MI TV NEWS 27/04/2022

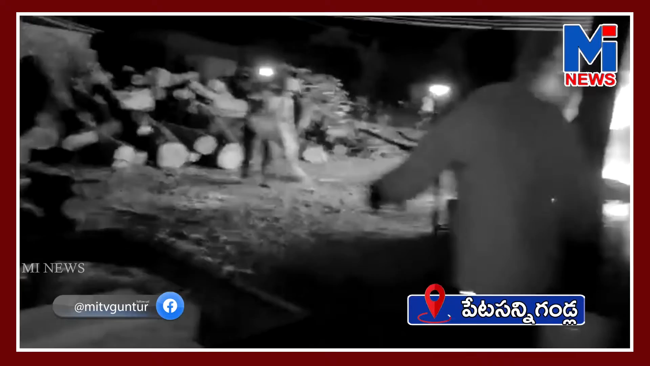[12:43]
అనే వ్యక్తికి సంబంధించిన కట్టెల అర్తిలో అర్ధరాత్రి దాటాక సుమారు 3 గంటల నుంచి 2 గంటల సమయంలో షార్ట్
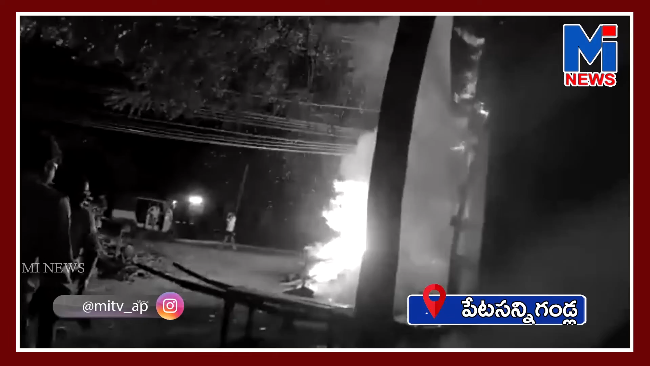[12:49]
సర్క్యూట్ వల్ల ఒక్కసారిగా మంటలు ఎగిసి పడుతుండటంతో అదే ప్రాంతంలో నైట్ బీట్ నిర్వహిస్తున్న హెడ్ కానిస్టేబుల్ పఠాన్ యాసిన్
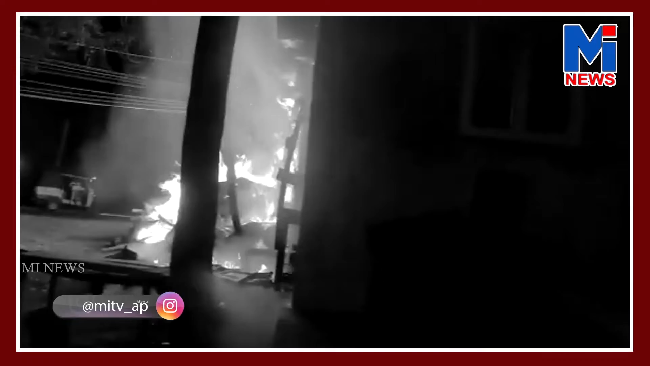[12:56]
కానిస్టేబుల్ షేక్ కరిమిల్లా షేక్ జానీ కరిముల్లా హోంగార్డు ఖాదర్ సకాలంలో స్పందించి వెంటనే ఫైర్ ఇంజన్ కి
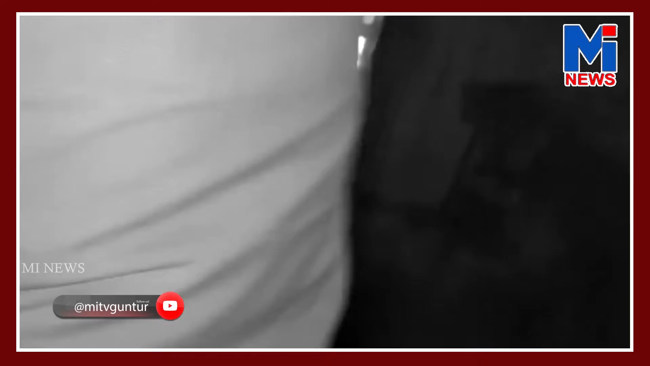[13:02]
సమాచారం అందించి సకాలంలో మంటల్ని అదుపు చేయగలిగారు తెల్లవారుజామునే జరిగిన ఈ సంఘటనతో అర్తి సమీప ప్రజలు తేరుకొని మంటల అదుపులో తాము కూడా